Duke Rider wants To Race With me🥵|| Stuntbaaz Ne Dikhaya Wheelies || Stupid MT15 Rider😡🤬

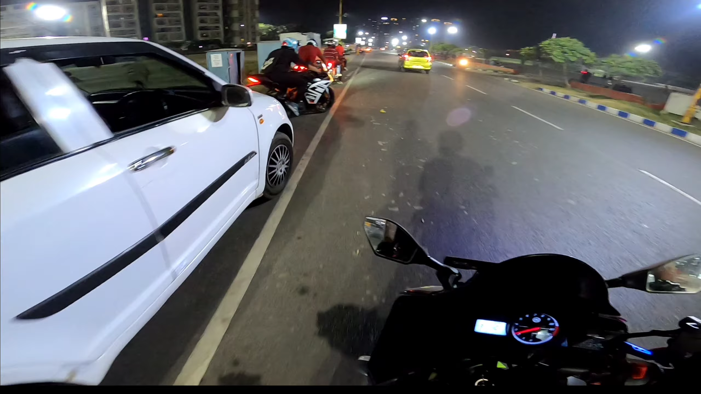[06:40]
तो चलो गाइस अभी निकलने का टाइम हो चुका है और अंधेरा भी हो चुका है, देख सकते हो बहुत देर तक रुके, बहुत मज़ा आया,
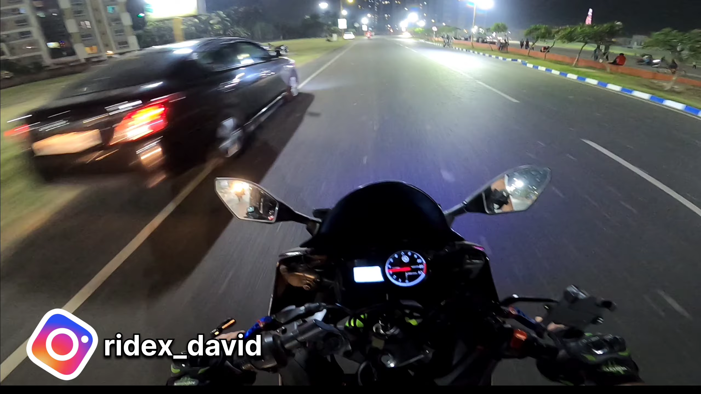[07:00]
और अभी चलते हैं हाइपर राइड करते हुए घर की तरफ फुल पावर के साथ। तो गाइस फिलहाल तो अभी आ चुके हैं हाईवे पे इको पार्क से निकल के, और चलो अभी टनल पे भगाया जाए। ओ भाई